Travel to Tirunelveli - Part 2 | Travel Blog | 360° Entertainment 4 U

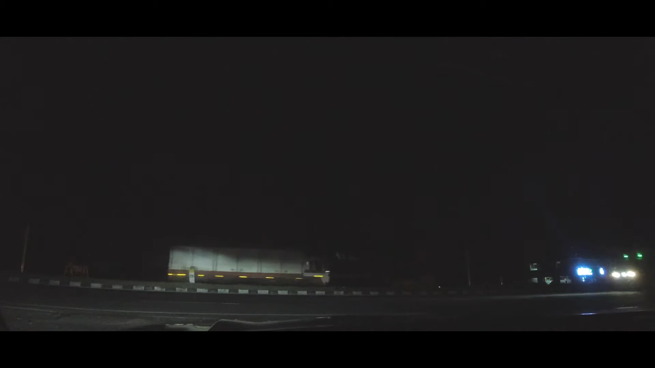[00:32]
ஸோ காஃபி குடித்தாச்சு, இப்போ கிளம்புறோம். ஓகே, ஸோ திண்டிவனத்து முன்னாடி இருக்கும். ஸோ ஒரு கார் வரு.
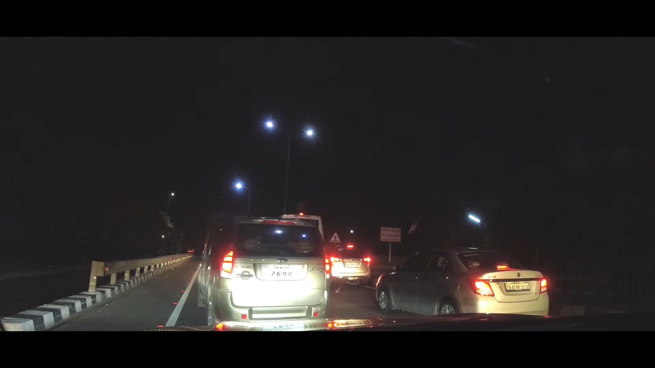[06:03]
நிறுத்த மாட்டாங்க. ஏன்னா இவ்வளவு டிராபிக் இல்லாம டக்குன்னு வந்து டிராபிக் ஆகுதுன்னா.
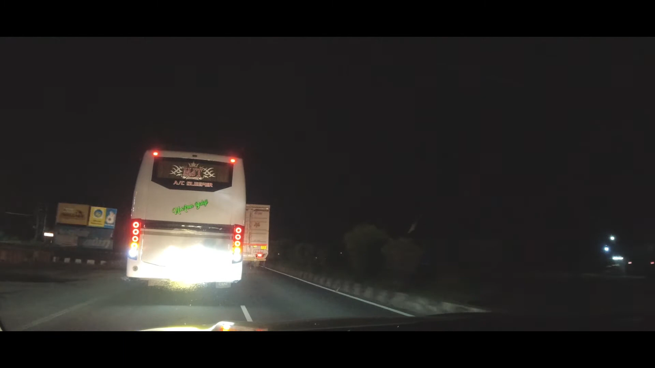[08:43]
அவ்வளவு விசிபிளா இருக்கு உங்களுக்கு அந்த இண்டிகேட்டர்.
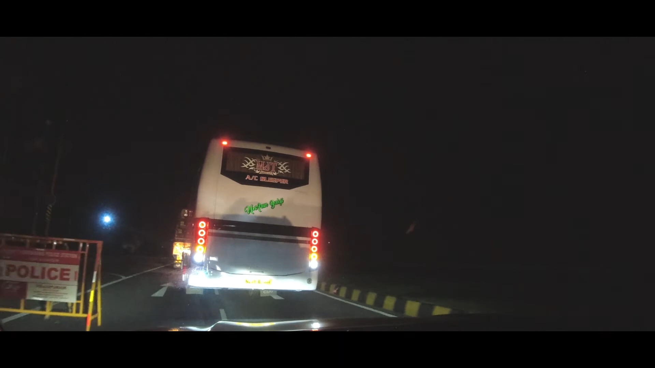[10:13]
அதுலயுமே ஓவர்டேக் பண்ண போகணும்னு நினைச்சா என்ன பண்றது?
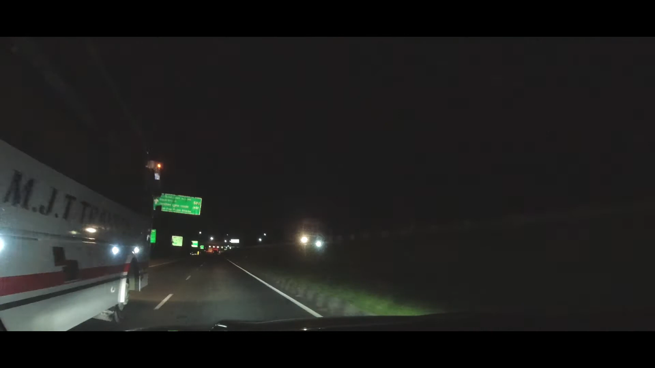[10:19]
டோல், விக்ரவண்டி டோல், இப்போ வரைக்கும் 3 toll, 3 toll, அதுல 3 toll கிராஸ் பண்ணிடலாம்.